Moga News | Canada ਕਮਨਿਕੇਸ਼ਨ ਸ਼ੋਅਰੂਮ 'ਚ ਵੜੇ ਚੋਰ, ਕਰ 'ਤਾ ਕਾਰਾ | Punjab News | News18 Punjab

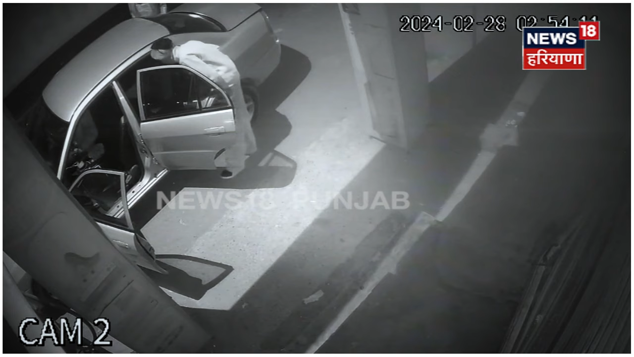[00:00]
तस्वीरा नू गौर्देनाल वेखो लू राइडर गड़ी देवेच अलोई पई होई ने गड़ी दे देख सकते हो एस लगजरी गड़ी देवेच चोर आउंदे ने
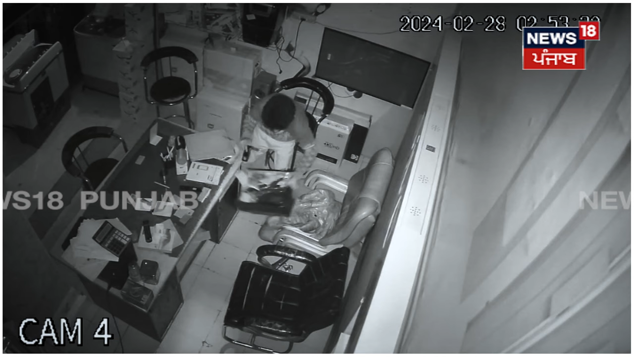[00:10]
अते पहला ता इना चोरा दे वलो एक दुकान दा शटर तोड़या गया अते अंदर वारके पहला इना ने पांच इनवेटर दी बैटरियां चक्कियां इंडक्शन चुले चक्के अते तिन एलसीडियां चक्के इफरार होगे